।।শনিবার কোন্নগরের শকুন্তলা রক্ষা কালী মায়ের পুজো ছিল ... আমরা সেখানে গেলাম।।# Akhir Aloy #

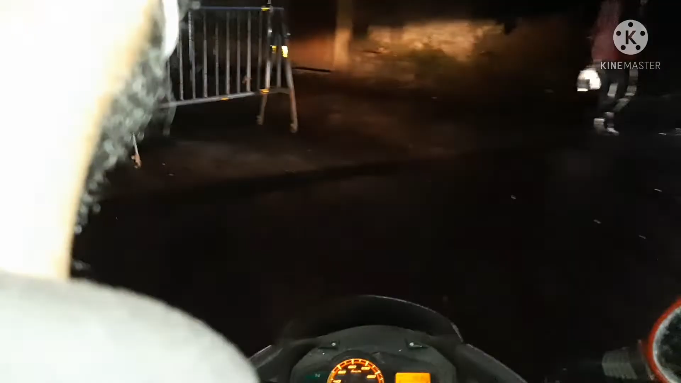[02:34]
পোল পড়ে গিয়ে পুরো অন্ধকার হয়ে গেছে রাস্তাটা, নালে রাস্তাটা ভালোই আলো থাকে।